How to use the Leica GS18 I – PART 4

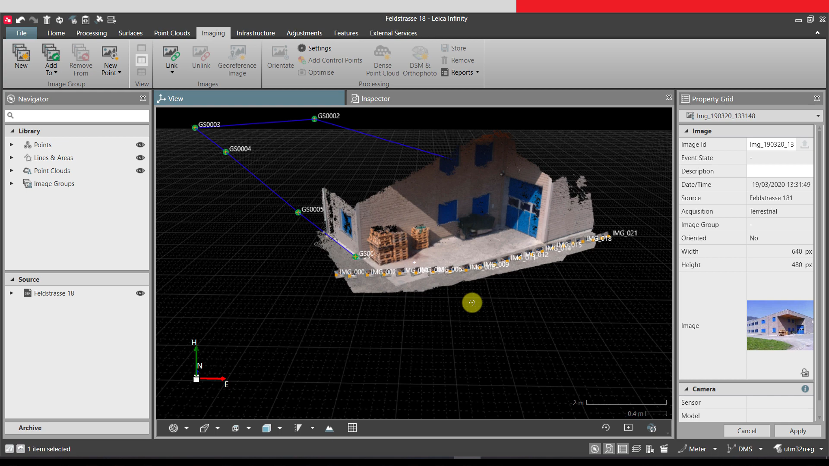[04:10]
Using the point cloud tools on the ribbon, the point cloud can be cleaned or published to Jetstream for use in other 3D software.